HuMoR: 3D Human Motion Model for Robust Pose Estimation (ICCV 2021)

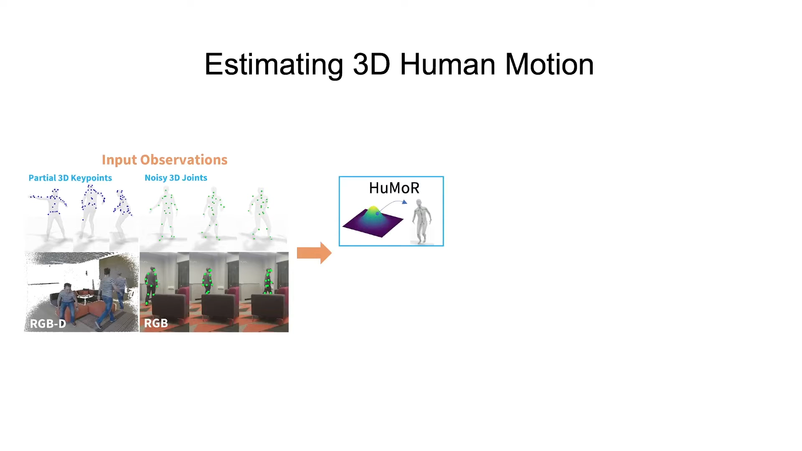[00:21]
which learns a distribution of plausible human motion. This model is leveraged as a prior and a flexible optimization-based approach to robustly estimate pose, shape, and ground contacts from ambiguous observations.
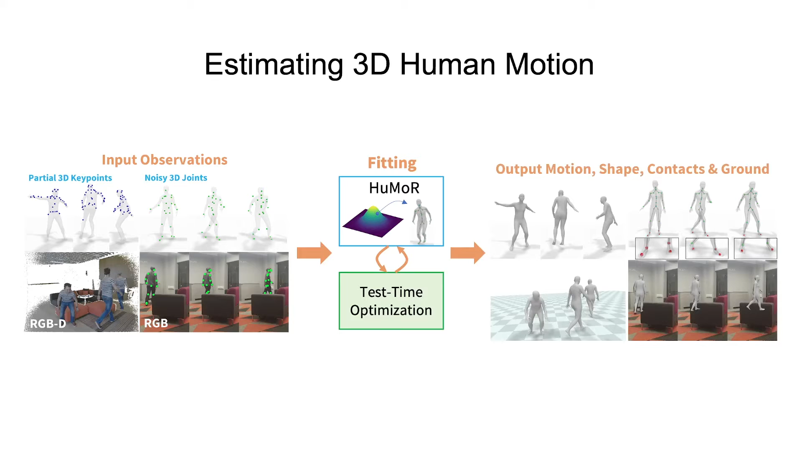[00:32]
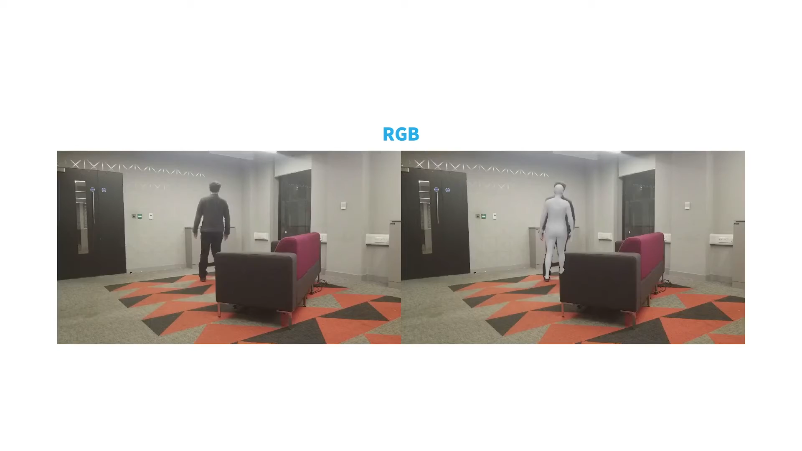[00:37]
Our approach produces smooth and realistic motions when applied to a variety of input modalities including RGB video,
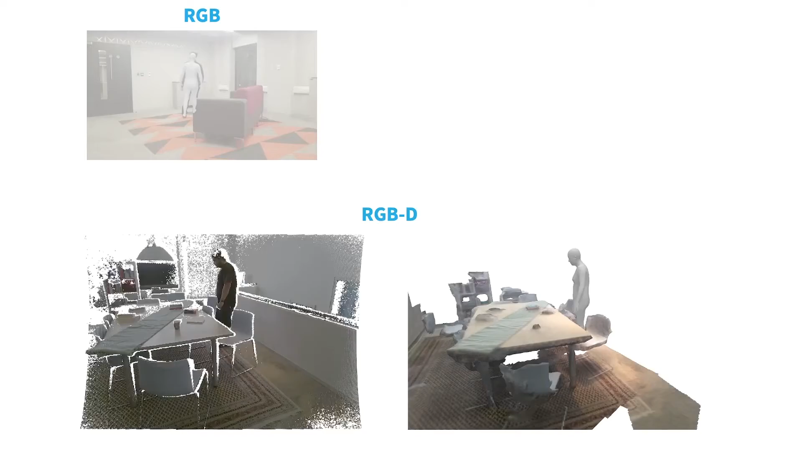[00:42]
RGBD, and even highly dynamic motions.
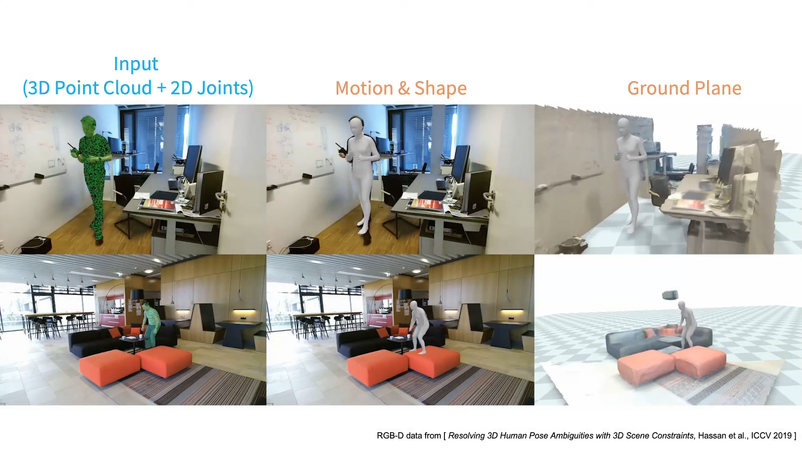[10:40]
In these examples, output motions in ground planes are visualized with the true scene mesh for reference. Despite not using this scene mesh as input, estimated motions realistically interact with the environment.